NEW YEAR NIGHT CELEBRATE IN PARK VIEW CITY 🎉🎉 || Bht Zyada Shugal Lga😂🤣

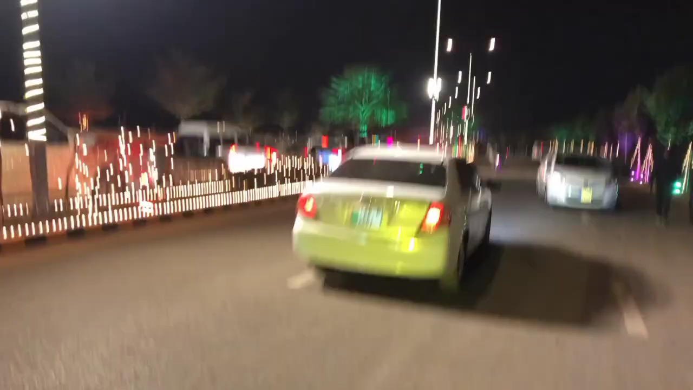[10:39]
और ये आप देख सकते हैं रश,
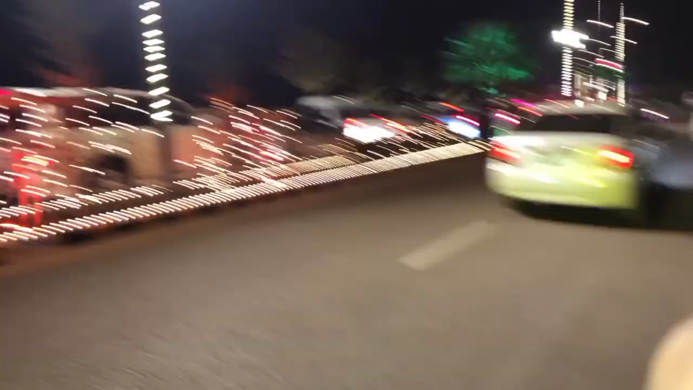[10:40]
लोग रॉन्ग पे भी जा रहे हैं लेकिन रश बहुत ज़्यादा है, बहुत ज़्यादा हो रहा है।